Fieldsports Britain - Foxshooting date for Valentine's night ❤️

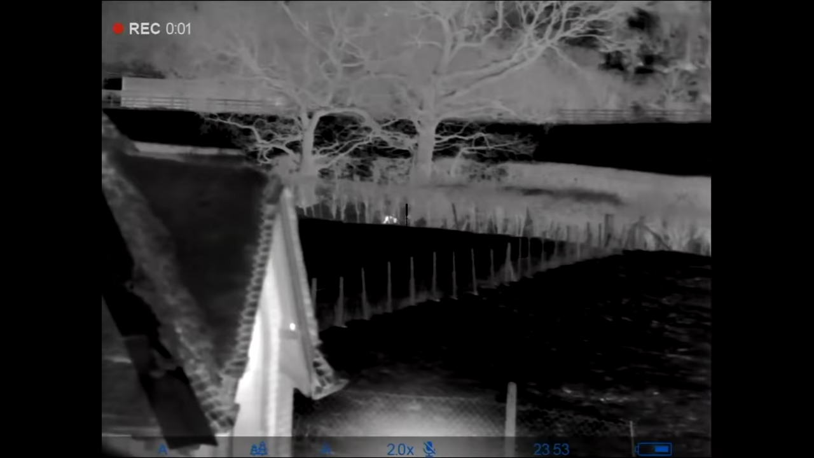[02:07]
Very similar to the first one but we have got a few different reticle choices that have been really helpful.
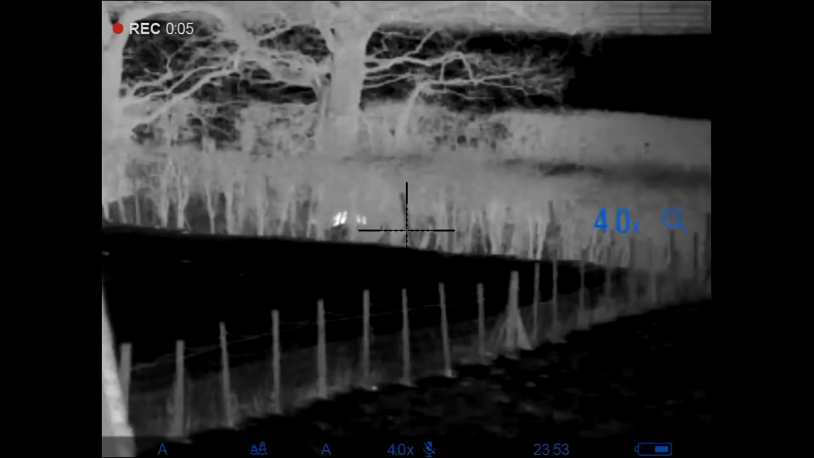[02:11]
So hopefully we shall have a run through with some of those reticles, show you what it can do and hopefully account for a few if David can stay quiet.
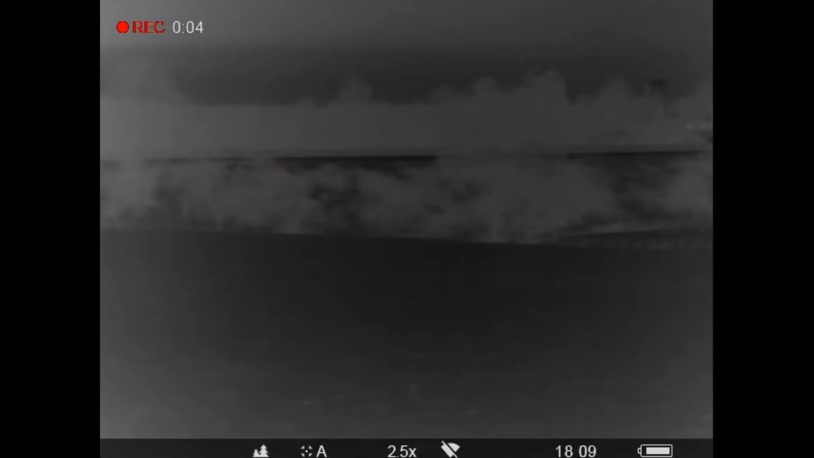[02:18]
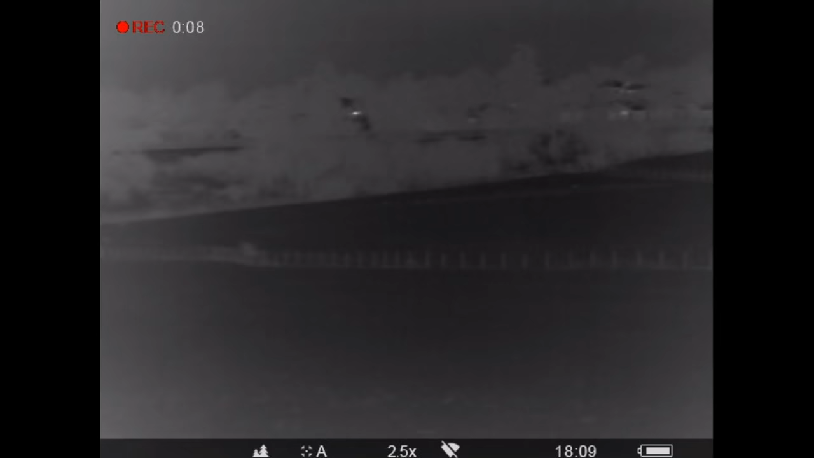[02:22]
So with snow still on the ground and a stiff wind, it will be interesting to see what responses we get.
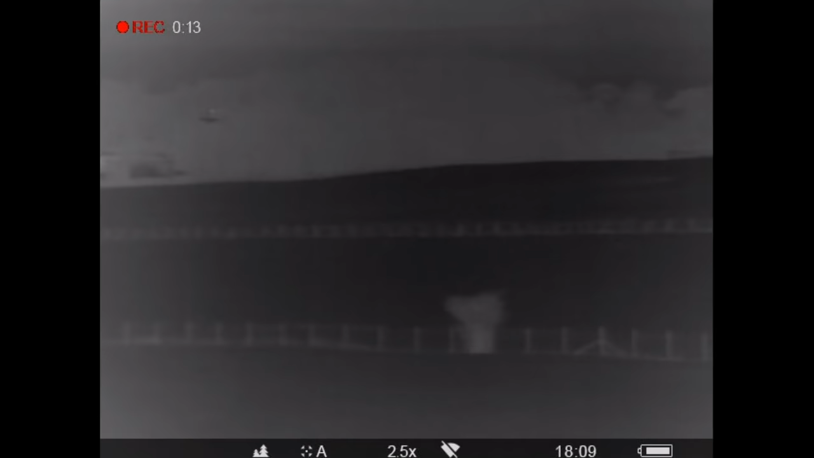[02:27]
Roy is going to be using the usual distress calls but as it is
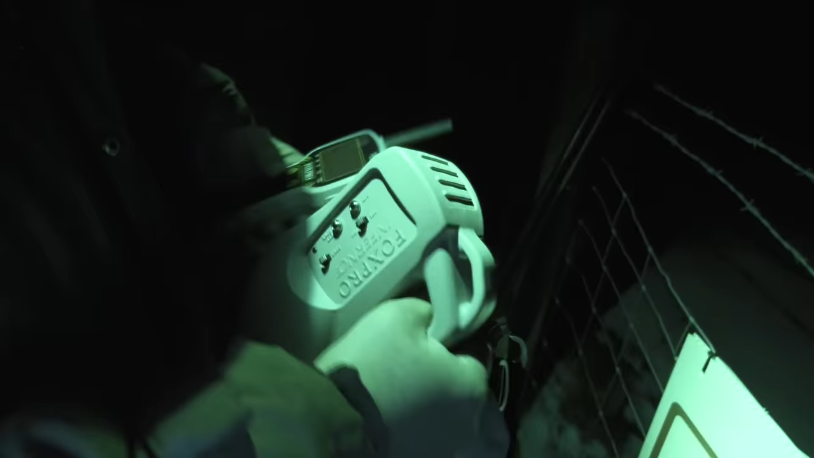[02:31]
that time of year he will also use an electronic call. You can hear the foxes screaming over in the background.
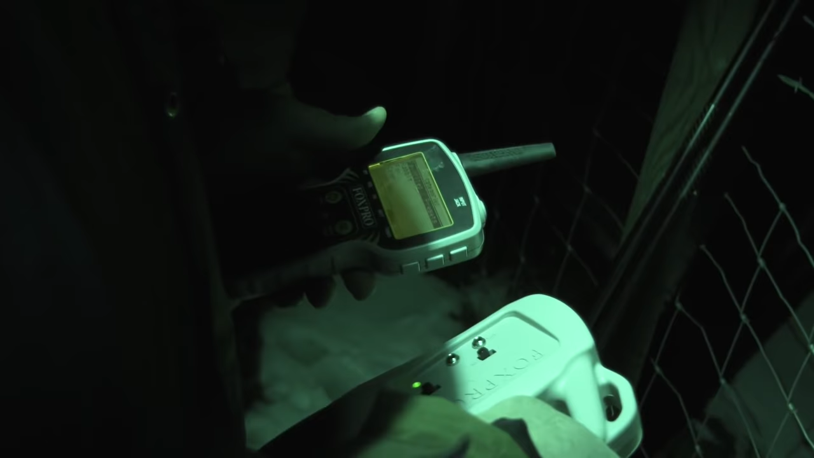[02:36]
So we are going to set up and get the Fox Pro out already.
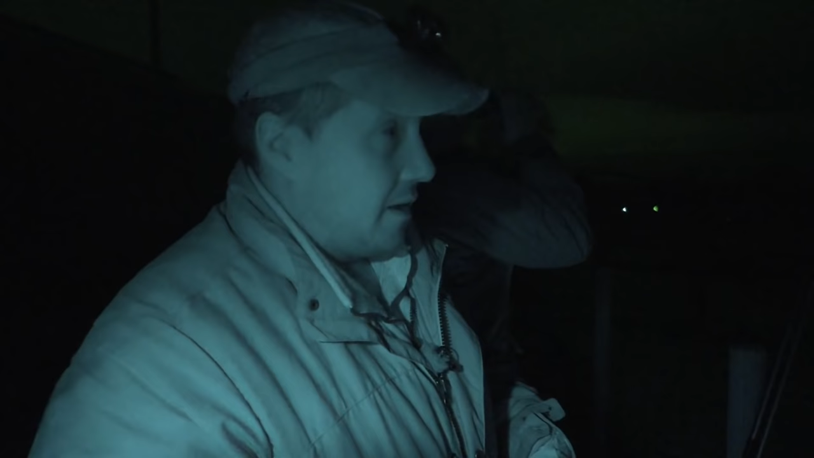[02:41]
We are going to try a few mouth squeaks.
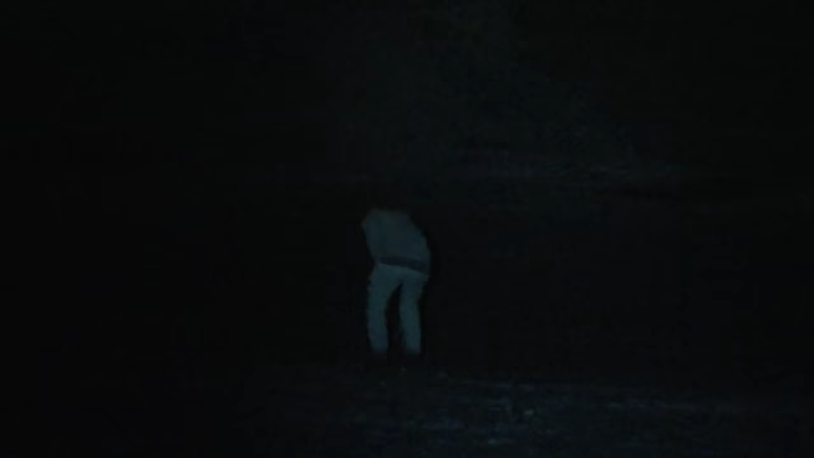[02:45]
We won't waste too long on that and then we will flick over to a few of the calls on the Fox Pro which one of them is vixen in heat.
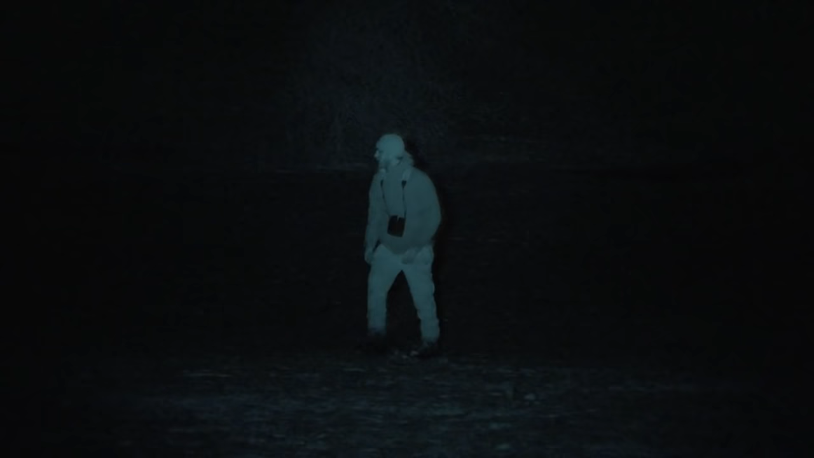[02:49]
So we will see if anything comes in place with that.
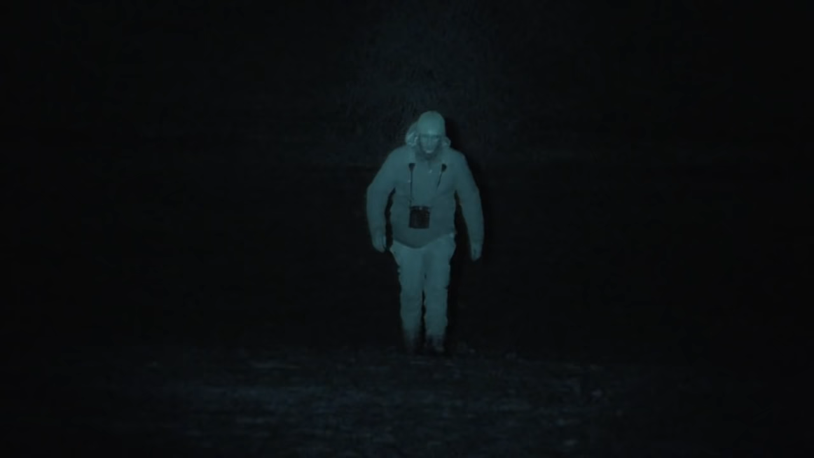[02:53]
So we will set that up about 80 yards down there. We have got a strong wind coming in. What we are going to do is we are going to stand against the truck here because it is obviously very white. The light is incredibly good for the foxes to see any movement tonight. So we are just going to use the truck as cover
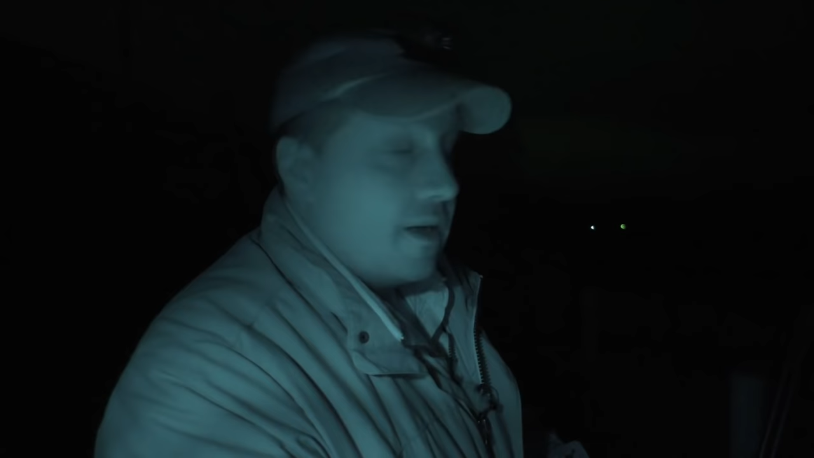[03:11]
so it will hopefully hide any movement that we are making.
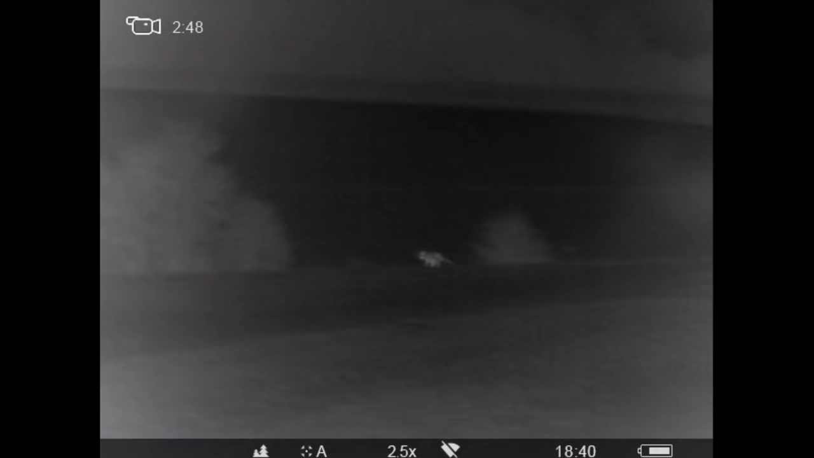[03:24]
The second stand puts us closer to cover but that's not where the fox comes from.
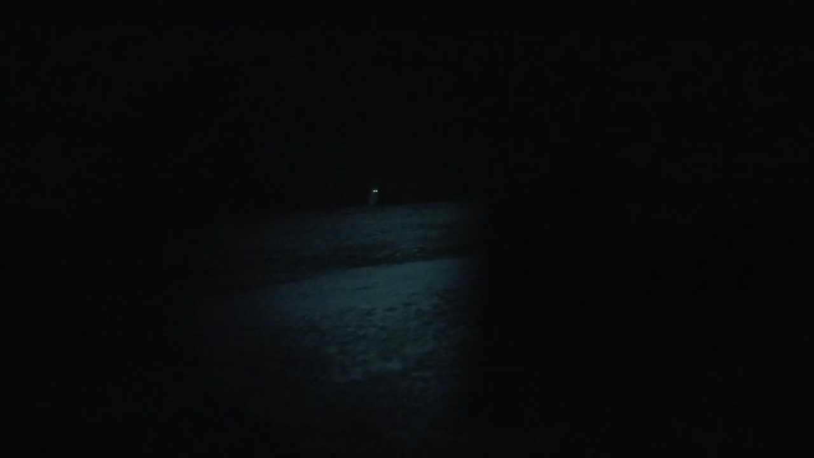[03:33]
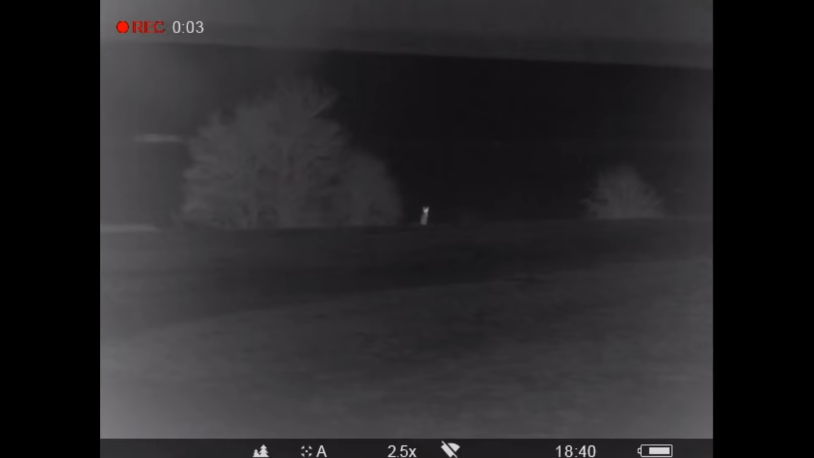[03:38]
Charlie is using Roy's pulsar accolade to spot which is a huge help when the guy behind the rifle has a limited field of view through the thermal scope.
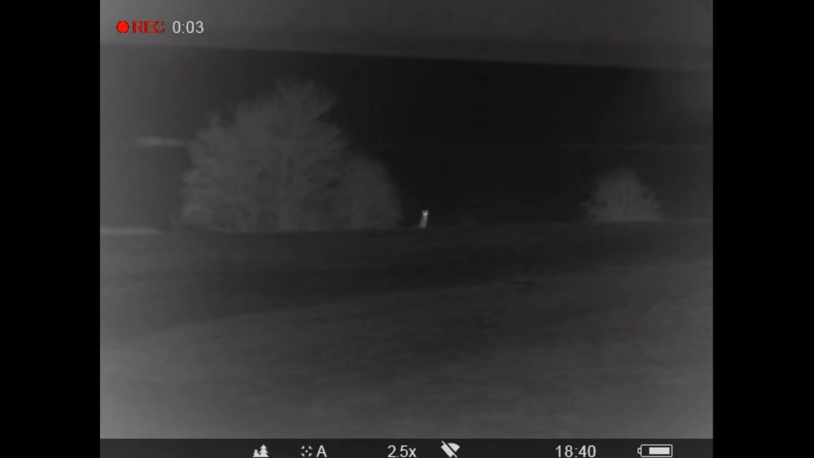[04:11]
Then we had the dog fox just down here.
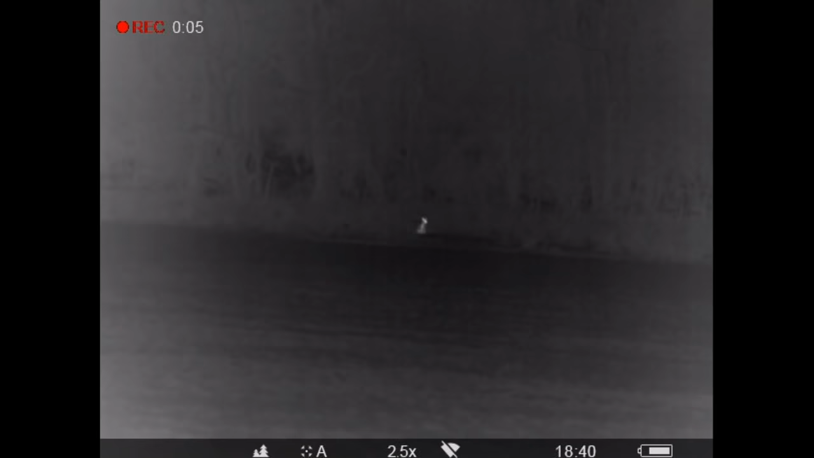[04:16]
We have got an awful lot of sheep in here that are due to lamb so it's not going to be long before the lambs start getting about so we really need to just take the edge off the fox population.
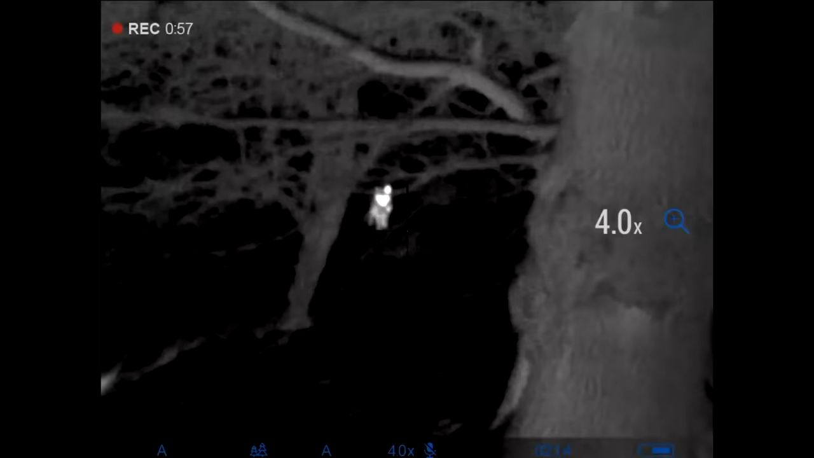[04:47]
So as I say there's a few little changes on it and a few highlights which I really like so just some of the new reticle setups are really nice.
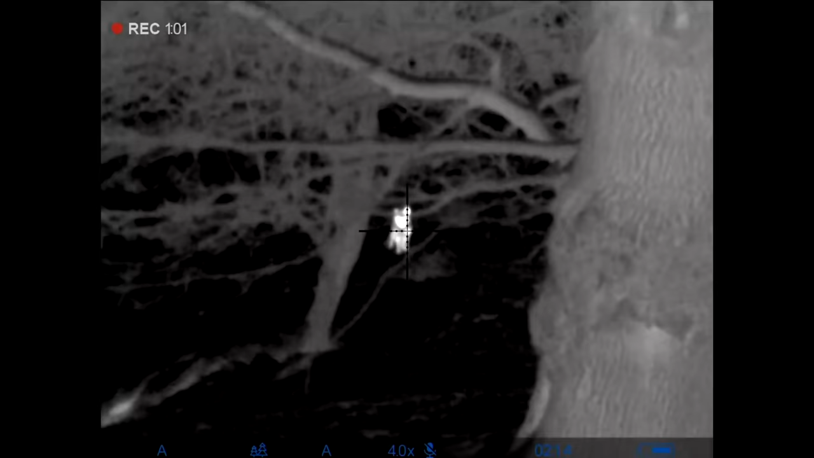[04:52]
Image is absolutely fantastic, very nice, crisp and clear.
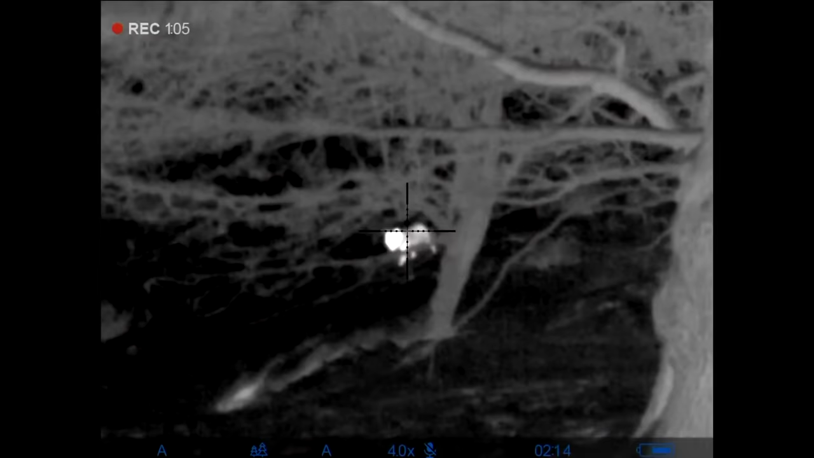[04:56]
I'm not one for reading manuals, I like getting out and playing with the kit and putting it through its paces.
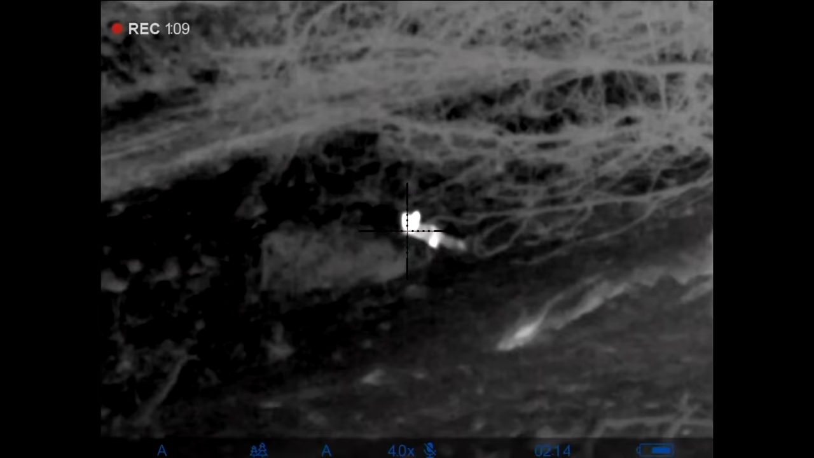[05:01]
So again very easy to use, very simple to set up,
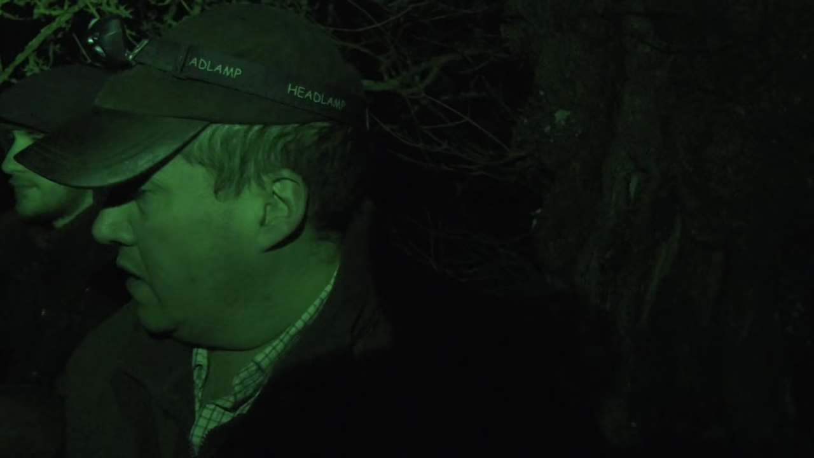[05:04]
very easy to zero and away you go really.
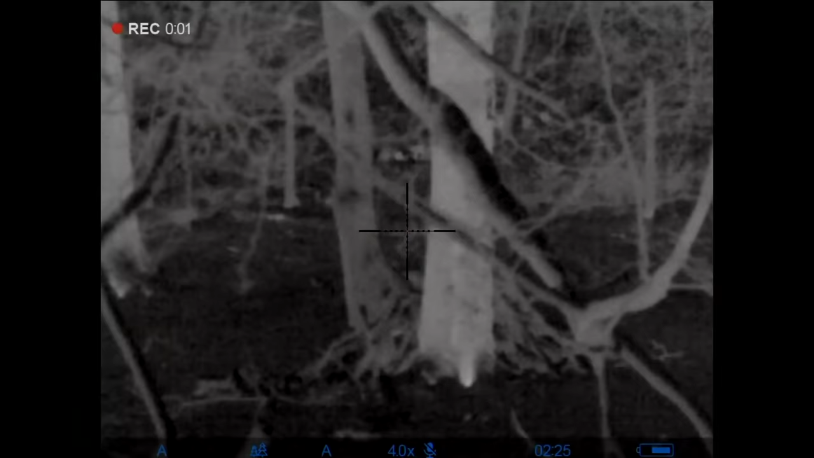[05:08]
Battery life has been good on them and again I'll try and run through
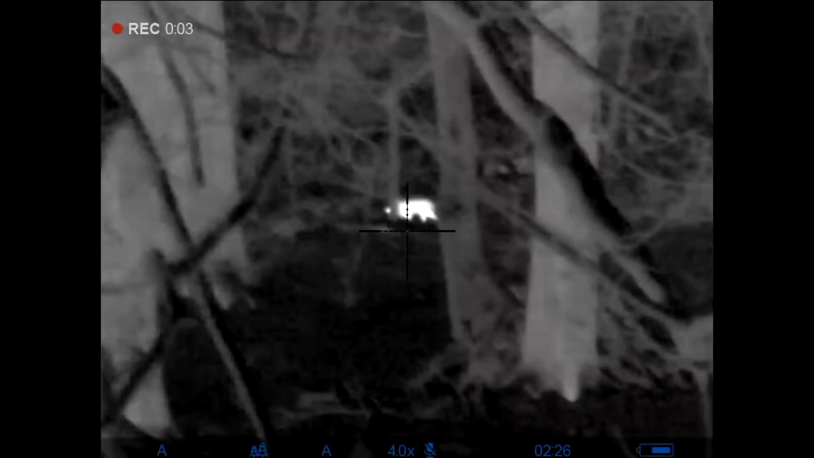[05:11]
with the range finder on here because it's literally just a quick flick at the front on the front button and it brings up a little square.
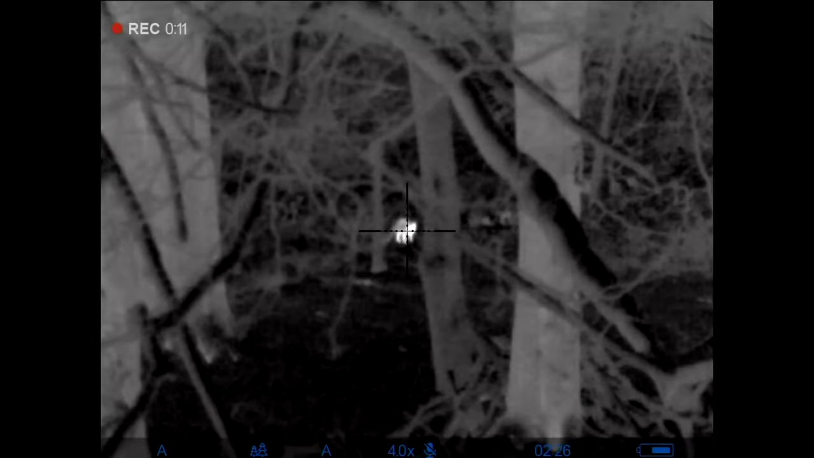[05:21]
You press it again and then it just gives you the exact range so you know how far away you are
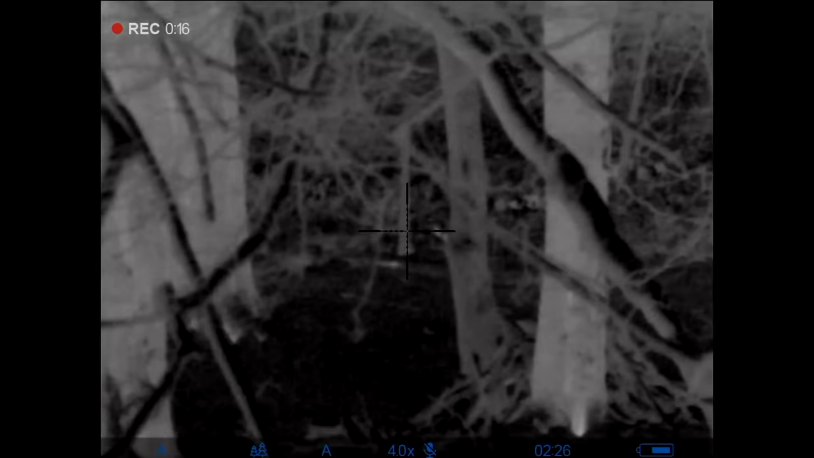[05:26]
and that's always been the hardest thing with using